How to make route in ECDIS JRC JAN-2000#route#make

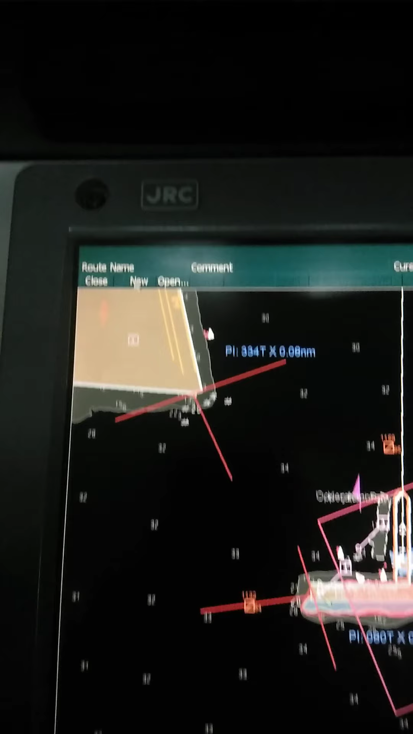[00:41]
Gawa tayo ng bago. So, pag na-click mo na yung new, pwede ka na mag-umpisa.
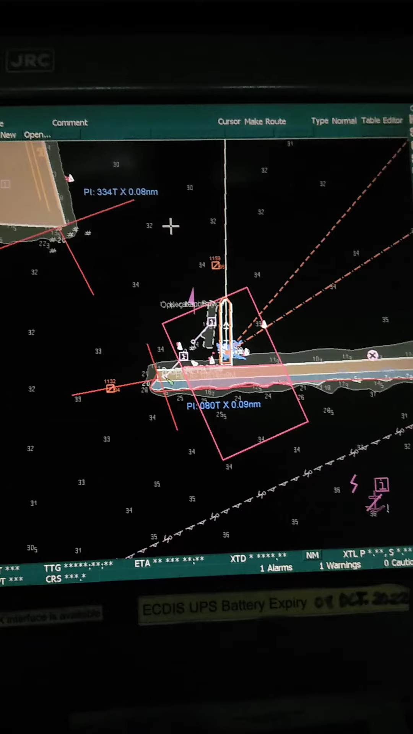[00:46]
Left click at right click. Left click at right click.
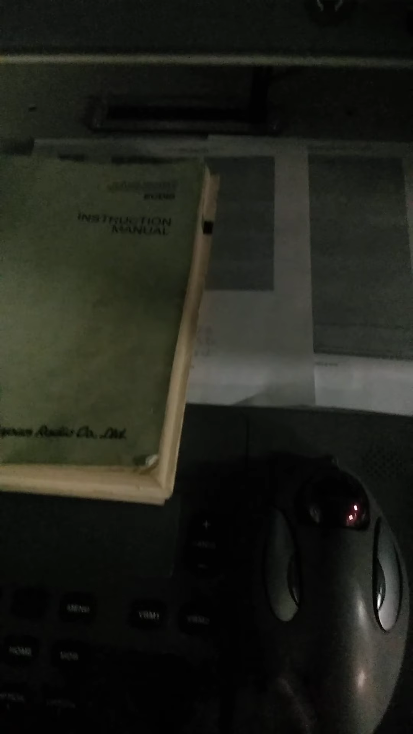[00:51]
So, dali mo na yung cursor dito sa pwesto ng barko mo. I-left click muna.
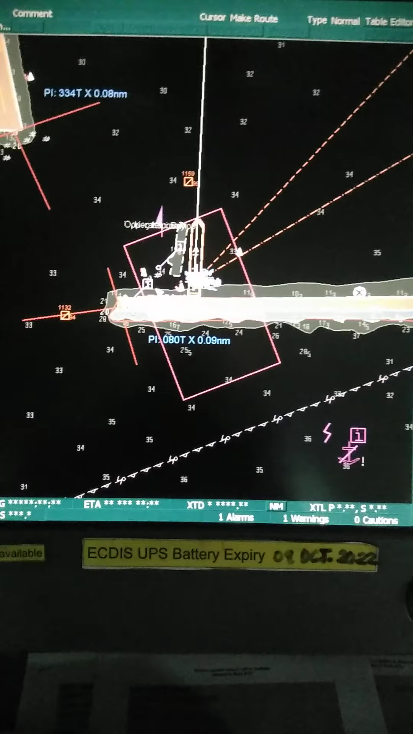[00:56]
Okay. Tapos, i-drag muna siya.
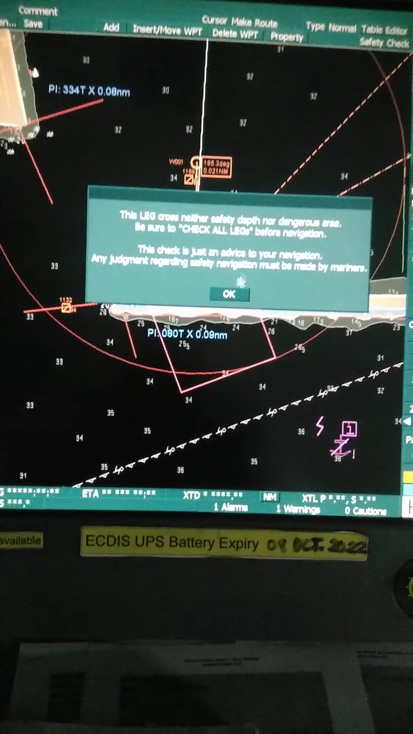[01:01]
Mag-umpisa ka na mag-layout ng waypoint mo.
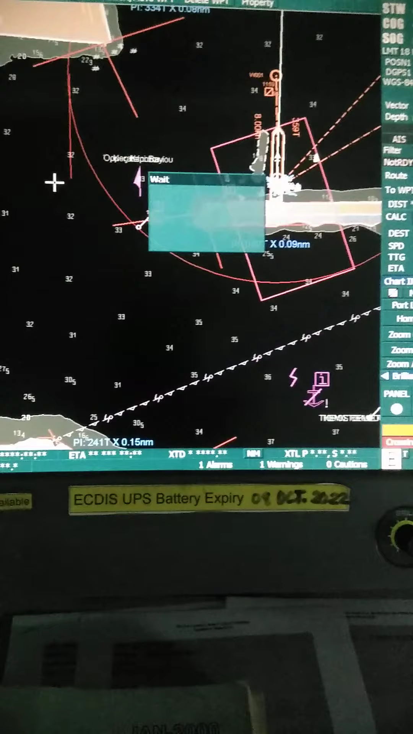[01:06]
So, ngayon, makita mo yan, lumalabas lagi yan tuwing gagawa ka ng waypoint.
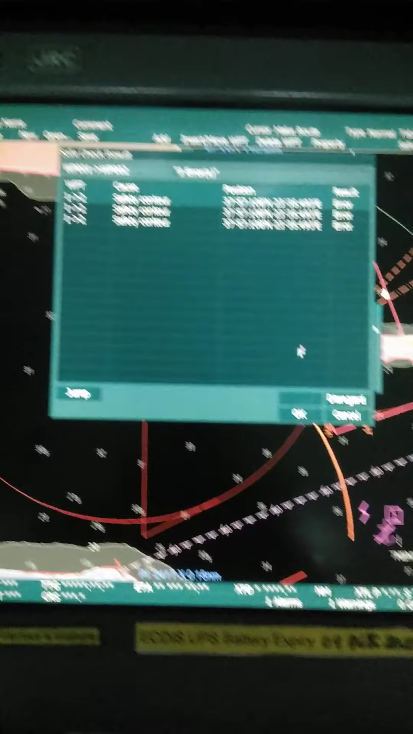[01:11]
So, pansamantala ngayon, i-okay lang muna natin. Pero mamaya, pagka tapos ka na gumawa ng layout mo na yung ruta mo,
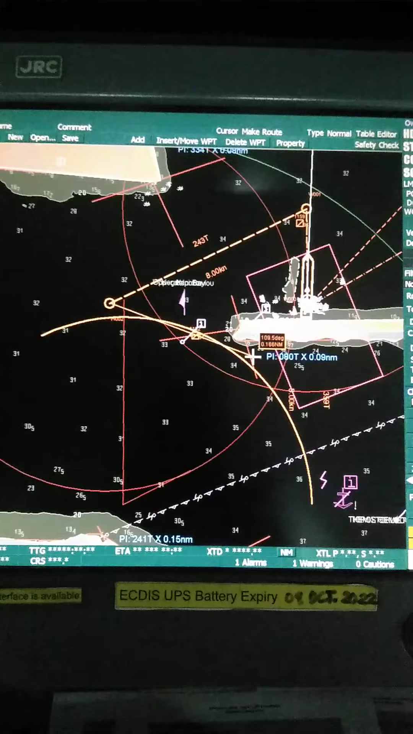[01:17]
dito tayo, dito ka na, magsi-safety check.